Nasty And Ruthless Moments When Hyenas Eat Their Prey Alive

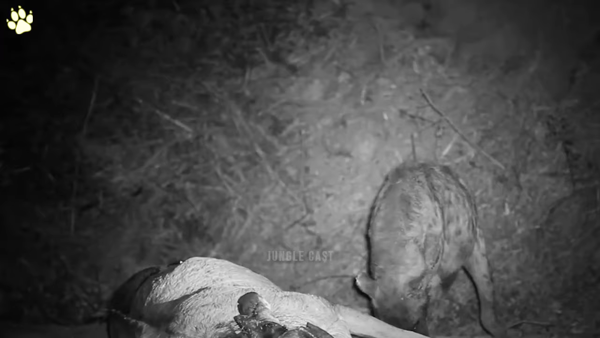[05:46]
two hyenas attack and eat kudus a
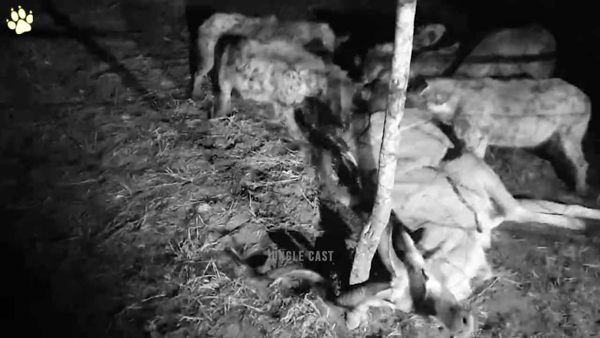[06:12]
hyenas when you look at this kudu about to be killed and eaten by these hyenas it's difficult to imagine what the same animal will look like in a few minutes there it is almost nothing left of the kudu
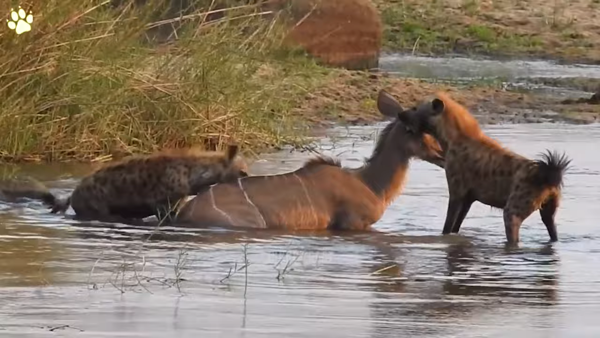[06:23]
you saw just seconds ago it's unbelievable how quickly hyenas can eat
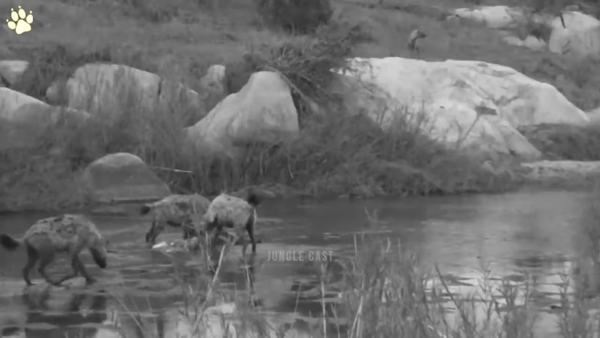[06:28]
right through a large prey like the kudu this hyena butchers a kudu during a night hunt
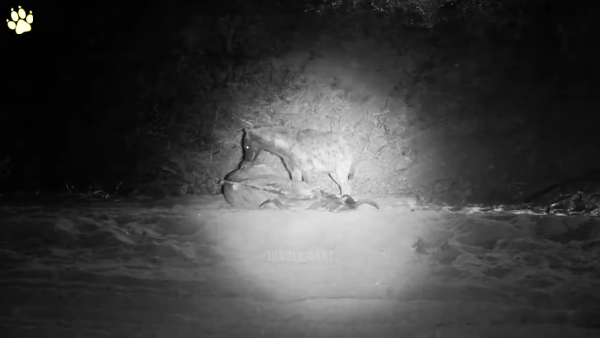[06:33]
the kudu is laying on its side but it's still alive as the hyena grinds and
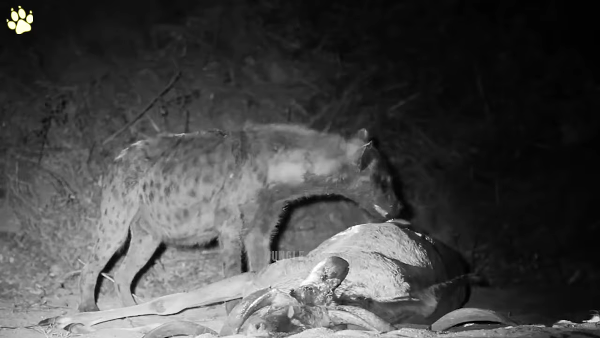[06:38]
cuts through the victims tend to meet these hyenas are feasting as
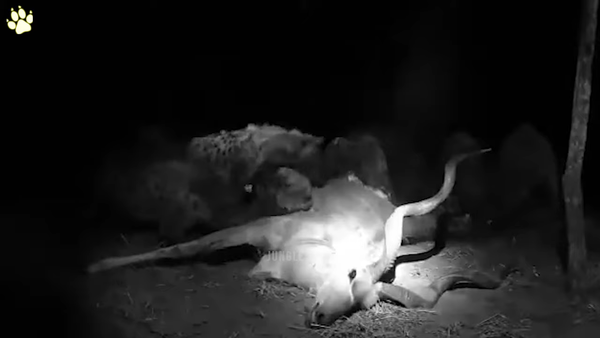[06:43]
they dip their snouts inside this dead kudu's stomach
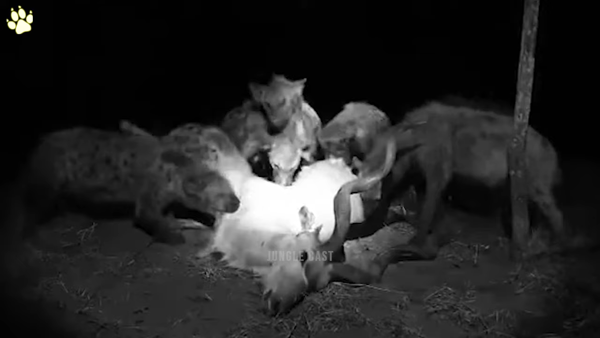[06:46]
they slurp and swallow as much as they can because they never know when they will eat again number one hyena